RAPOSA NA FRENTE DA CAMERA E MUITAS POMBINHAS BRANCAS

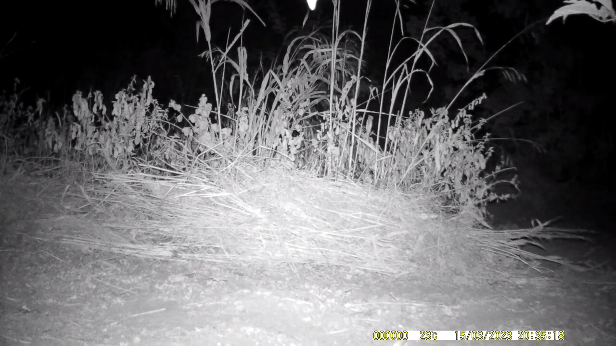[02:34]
Tá aí, pessoal, já durante a noite aí, o animal que vai aparecer aí é uma raposa. Ela chegou bem na frente mesmo da câmera, e eu suspeitei que ela ia passar porque todo dia amanhece rastro dela lá naquele ponto.